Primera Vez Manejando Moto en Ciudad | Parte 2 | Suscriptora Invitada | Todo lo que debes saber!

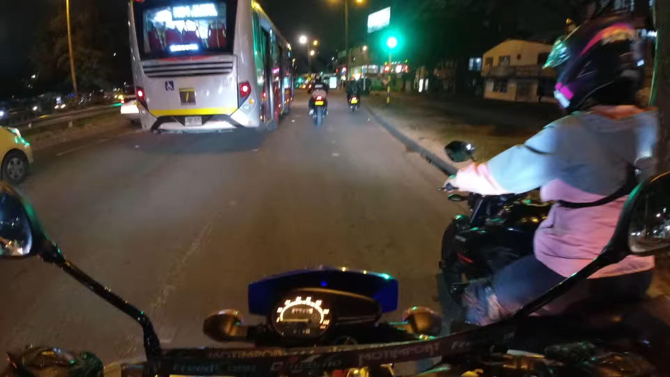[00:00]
Toda que me esperes, ¿listo? Vas a andar, vas a meter segunda. Acuérdate de los cambios. Desaceleras, metes clutch y lo sacas suave. Acelera 6000 revoluciones.
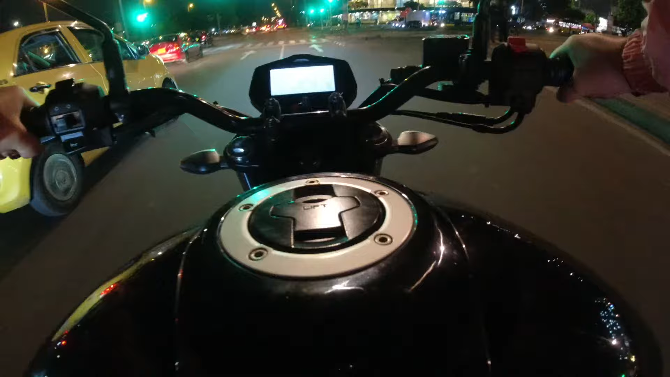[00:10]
Ten cuidado con el taxi, dale un poquito de distancia mientras nos pasa y nos vamos a ir por este carril. Vete por todo el centro del carril, siempre mirando para donde quieres ir. Y tienes que estar mirando espejos de quién va detrás tuyo. Por ejemplo, más adelante, ya de 3 carriles pasamos a 2. Ahora nos vamos a meter al carril izquierdo.
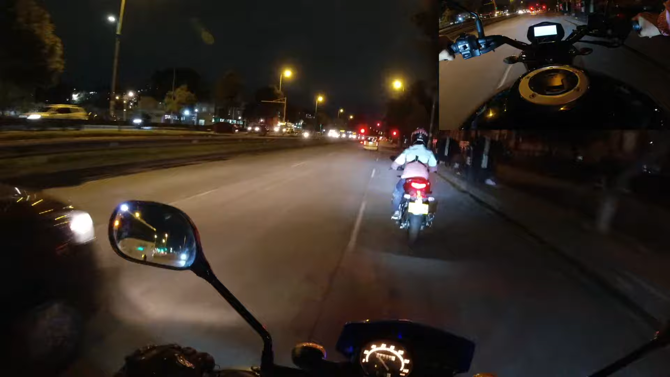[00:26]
Y acuérdate de los semáforos. Es súper importante estar pendiente de los semáforos. Te vas a detener y vas a ver un carro de distancia. Ay, no me preocupaste.
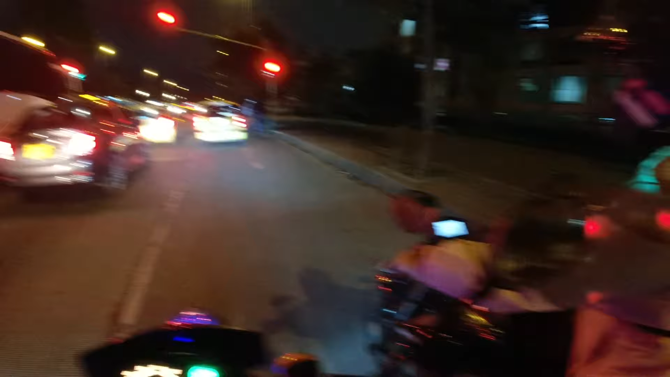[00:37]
Sí, a mí también. No, pero estás bien, sí, ok, o paramos un momentico. No. Entonces arrancamos, te vas por la mitad del carril. Y ya metes segunda. Sí, segunda. Y subes cambio, excelente. Nos vamos a meter al carril de la mitad.
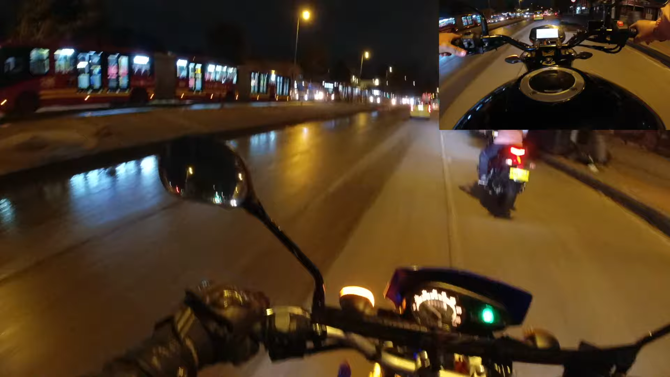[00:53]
Vas a poner direccional, miras que no venga ningún vehículo. Cuando estés completamente segura, te mandas. Vas a quitar la direccional porque ya te metiste a tu carril. Y nos vamos a ir por todo el centro. ¿Por el centro de tu carril? Si ves que hay como un ciclista ahí, hay mucho carro, vamos a pasar al de la izquierda. Miras que no venga nadie, vas a poner direccional y nos vamos al otro carril. ¿Por qué nos pasamos a este carril? Porque en el semáforo siguiente hay una bomba. En esta bomba siempre parquean muchos vehículos.
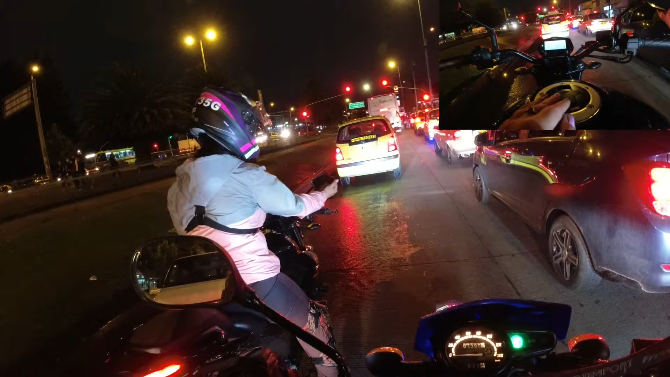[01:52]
Okay, tienes que verte un poquito el hombro y tienes que verme a mí y prácticamente a la camioneta, esa, a la 4Runner. Ok. Un poquito de tu hombro y veré al otro carril, ¿sí? Ok. Ahí veo las dos camionetas. Ahora sí, vas a arrancar siempre con mucho tacto, con mucho cuidadito. Y lo que te dije, hay harto tráfico, los carros se nos van a meter a nuestro carril. Hay que tener paciencia, vas a pasar con mucho cuidado. Yo te voy a cerrar acá la vía, te vas por la mitad del carril, metes segunda, sigue acelerando y me pasas.
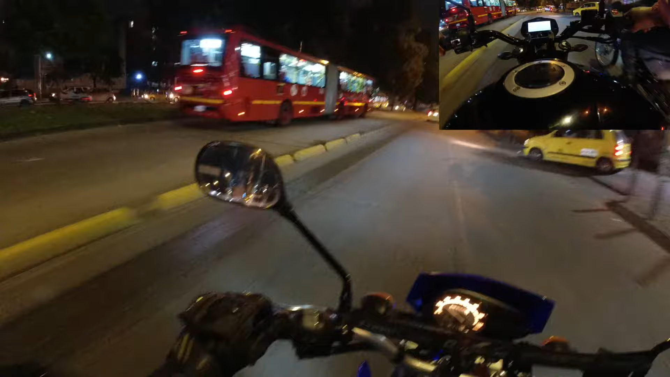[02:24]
Pásame por favor. Y te vas por toda la mitad del carril, acuérdate. Siempre mirando para donde quieres ir. Acelera más. Y te vas a ir por la mitad del carril y me vas a pasar.
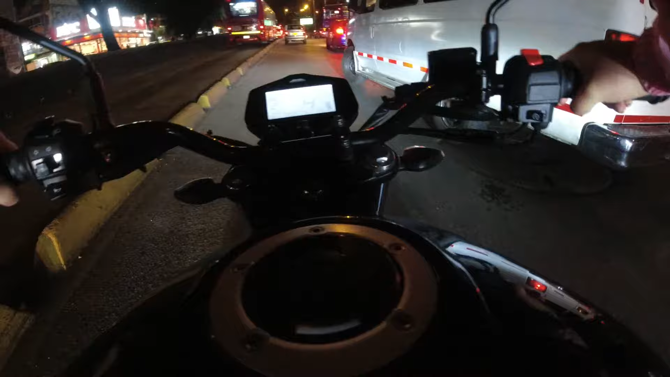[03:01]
Espera que el carro pase muy bien. Deja la moto en primera y vuelves a arrancar. Acelérala con ganas. Sí, ahora cambio, dejas de acelerar, cambio, subes clutch, segunda y aceleras otra vez fuerte.
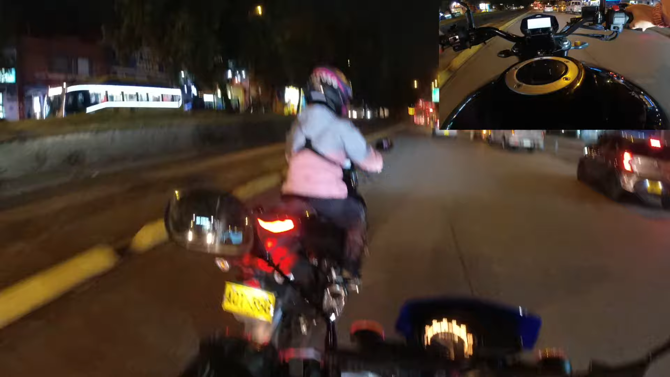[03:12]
Eso, muy bien. Y por todo el centro del carril. Y nos vamos a ir así, subiendo la avenida. Sube, acelera más la moto, más. Dale más gas y miedo, que igual no vas a ir rápido, sino le vas a dar fuerza a la motocicleta por la mitad de tu carril. Eso, vete detrás de esos carros. Siempre con una buena distancia de seguridad. Por la mitad del carril, acuérdate. Mitad de tu carril. Ahí te está saliendo mucho. Eso, vete así, así estás perfecto. Respiras, eso, muy bien.
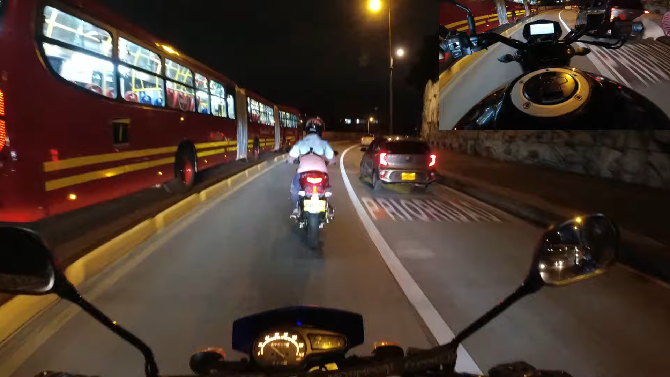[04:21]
Eso, más. Y a lo que salgas de la curva, desaceleras y subes a tercera marcha.
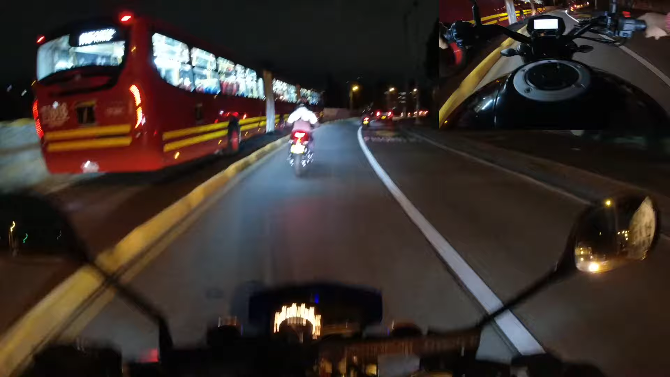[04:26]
Tercera, y vete a la mitad del carril. No tan a los cositos amarillos. ¿Quién va delante tuyo? Sí, ¿quién más está delante tuyo? Tienes que decirme rápido. Sigue por la mitad del carril. ¿Qué señal acabaste de pasar? Tienes que seguir practicando el tema de tu panorama, de todo lo que hay a tu alrededor. Vete por todo el centro.
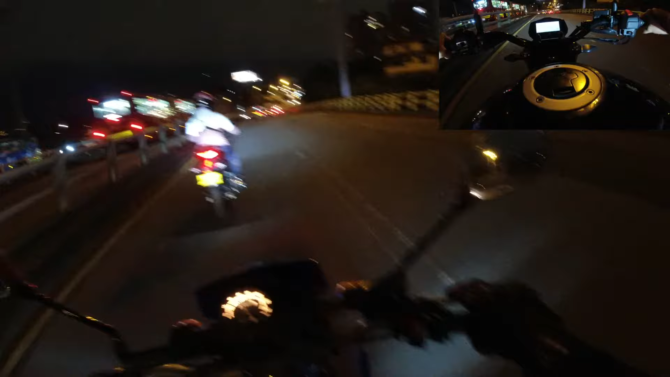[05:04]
Vamos a un buen ritmo, vamos a 50 la velocidad permitida y los carros pasan más de 80, 90, poniendo en riesgo a las personas que, por ejemplo, estamos aprendiendo. Como ya vas a llegar al semáforo, te desaceleras, empiezas a bajarle a la velocidad, frena un poquito, frena, bajas marcha a segunda con mucho cuidado. Dale, practícalo, que igual para eso estamos acá. Otra vez a primera y siempre deja un carro de distancia al momento ya de llegar al semáforo. Esta distancia de frenado es súper importante, ¿por qué?
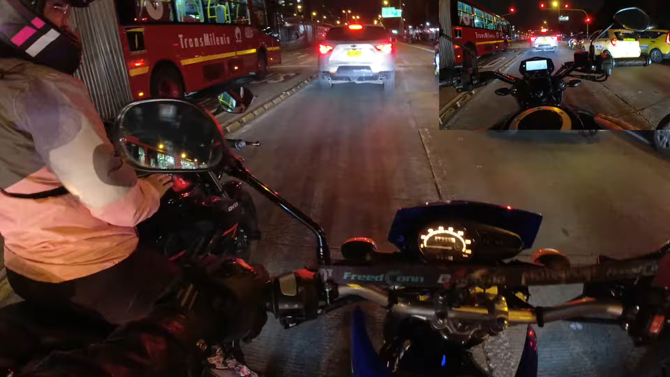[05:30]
Porque ya calculamos cuánto frena nuestra motocicleta y en caso que de pronto no alcancemos a frenar bien, tenemos un poquito más de espacio para hacerlo. Nos vamos a ir a una velocidad de 50. Ahora vamos a practicar cambio de carril. Vas a pasarte al carril derecho, al de la mitad. ¿Viene alguien? Aparte de mí. Pásate al carril con la direccional a la derecha. Sigue aceleración constante. Más, dale más aceleración. Nos vamos a ir por la mitad. Sigue acelerando y mirando allá al fondo. Si es que el semáforo está cambiando, sueltas acelerador, empiezas a frenar.
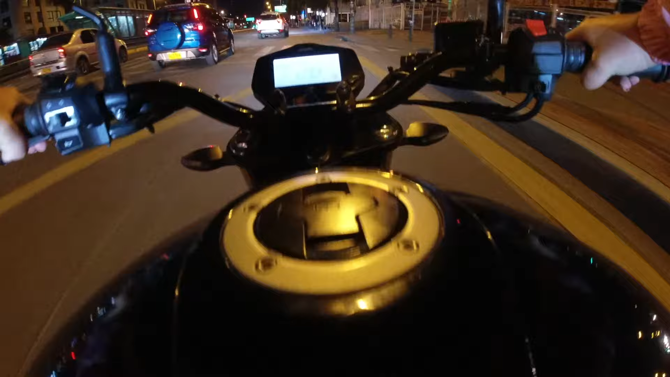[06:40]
Y se te está metiendo a tu carril, ¿cierto? Entonces el carro va a girar. Entonces tú le bajas a la velocidad porque el carro va a girar. Igual ese carro, ¿sí ves cómo se meten de feo? Yo no sé qué carajos piensa esta gente. Sigamos acelerando constante, tranquilos. Vamos a ir por el carril de la derecha para que los demás carros pasen. Acuérdate de los huequitos, mirando para donde quieres ir. Eso, vas a detenerte un poquito. Eso, sigues acelerando constantemente. Esperas que pasen los carros. Sí, los carros pasan, pero súper rápido.
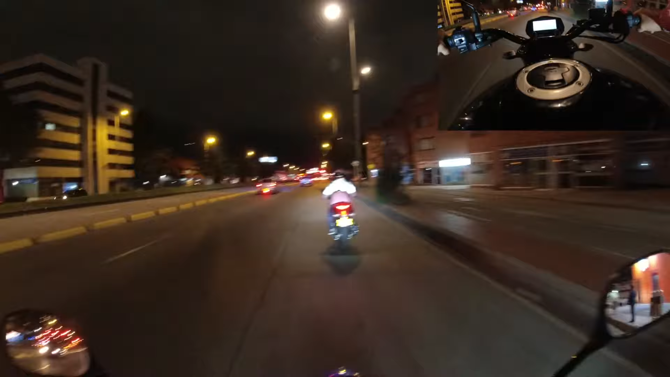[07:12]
Con una fiebre, pero terrible. Hay como unos altibajos. Tienes que meterte por donde mejor te sientas cómodo. Ya los carros están detenidos, el semáforo está en rojo. Vas disminuyendo velocidad. Si vas en tercera, la bajas a segunda. Si no frenas otro poquito, la bajas a primera. Y el clutch siempre es súper delicado en primera. Vas a acelerar suavecito, lento, listo.
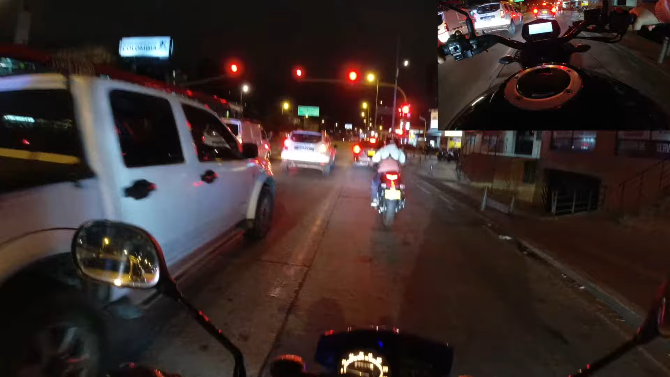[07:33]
Frena ahí. Excelente. No, no pasa nada. Arrancamos. Acuérdate de darle buena distancia al carro adelante. Eso. Que los carros se puedan meter, hacer sus giros. Llegas a los 6000, mete segunda. Excelente. Ese cambio como toda una profesional. Mirando siempre al frente, no el tablero. ¿Quién está adelante tuyo? Me lo tienes que describir súper rápido. Bueno, carro azul. Hay un carro negro más adelante, un carro rosa y otro más azul por allá adelante.